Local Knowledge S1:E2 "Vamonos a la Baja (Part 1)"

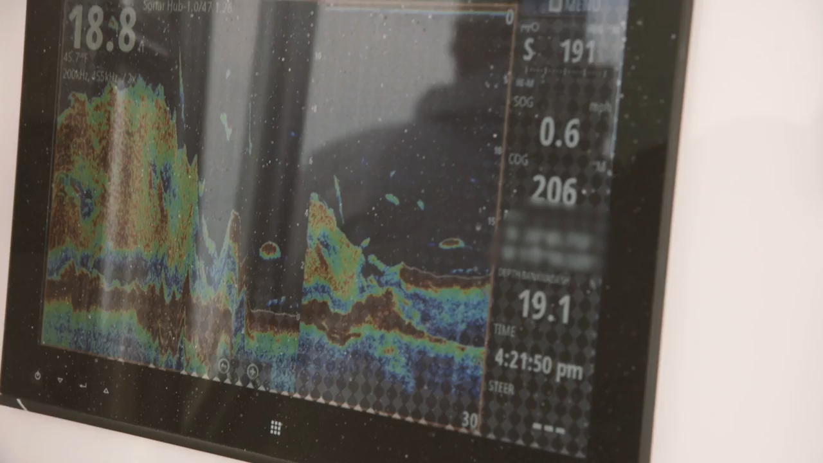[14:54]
we're fishing on 20-25 feet of water we don't have a chance there is rocks everywhere a lot of big cauliflowers like corals we